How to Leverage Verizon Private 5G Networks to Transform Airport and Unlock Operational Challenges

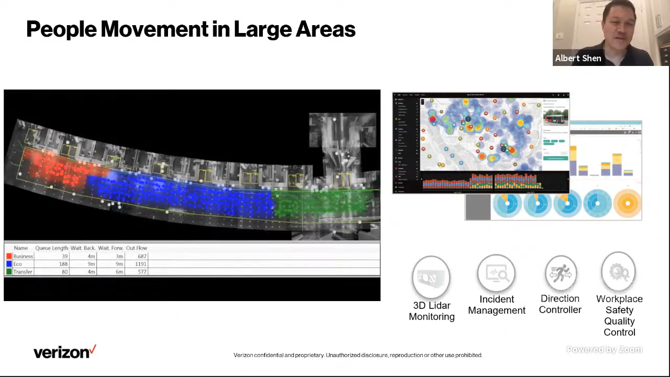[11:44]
to minimize crowd control at these different levels. So this is just sort of a visualization of how that work in terms of moving, looking at people movement in a facility. Next slide. Hand washing. So in terms of the technology, I mean, LiDAR is used in many different applications already, but in terms of the innovation that is happening with some of our partner companies in terms of how you can actually use LiDAR in an airport environment or any other type of facility to actually see, are people washing their hands? No. So it's an interesting application,